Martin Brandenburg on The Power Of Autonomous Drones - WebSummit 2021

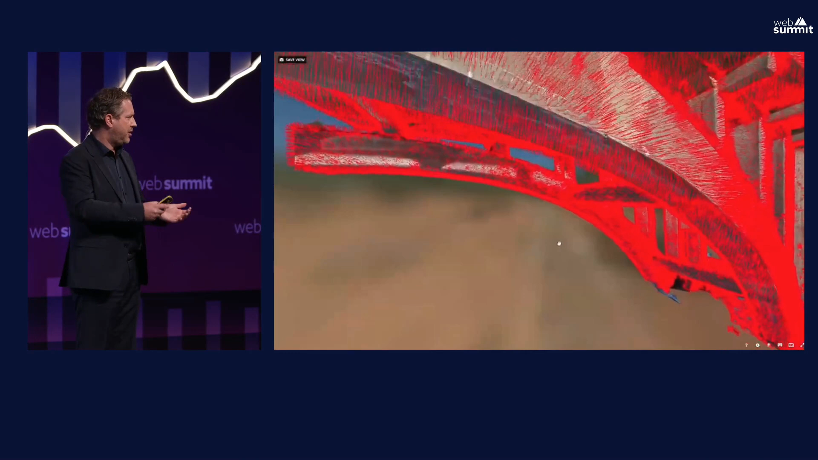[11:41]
damages can be marked it can be referenced can also be measured now trust
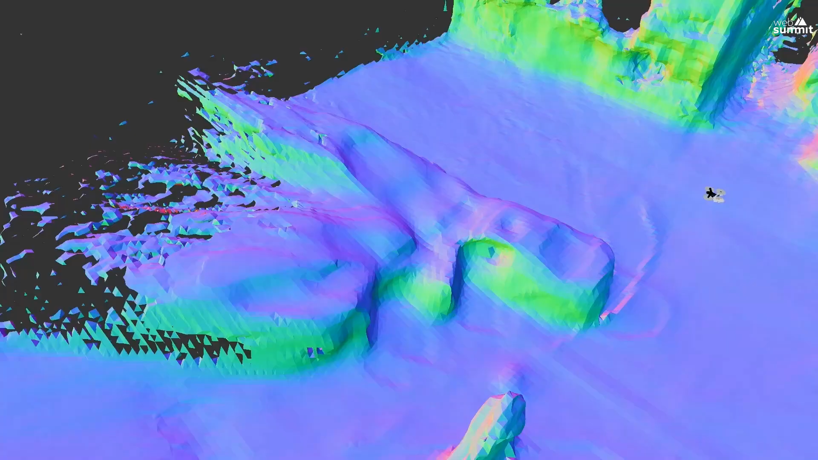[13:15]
it's very simple you tell the drone what you want to scan in
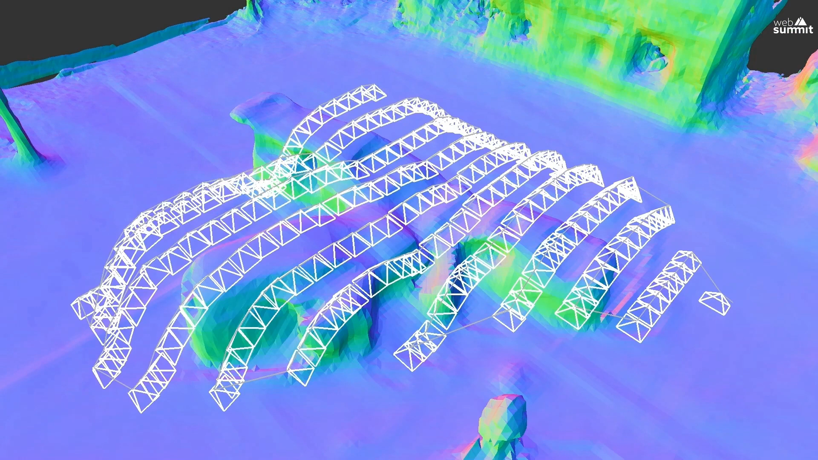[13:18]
as you can see in this in this video and it's really taking all of the three dimensions not just to all three flies around the
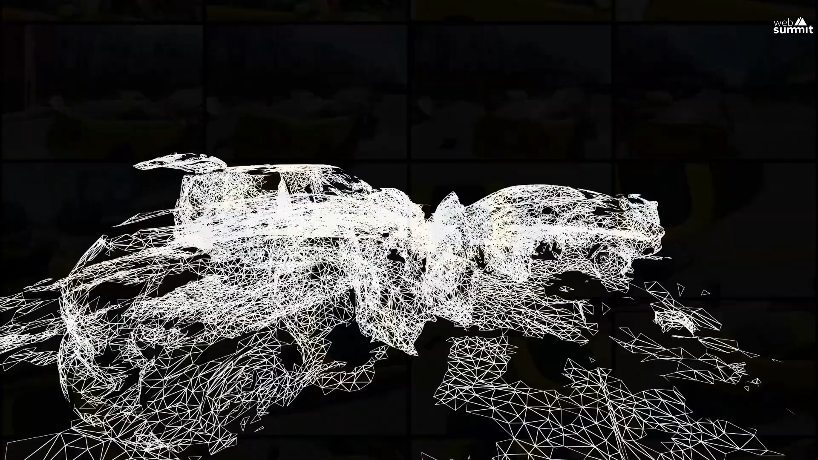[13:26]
object and helps to create a 3d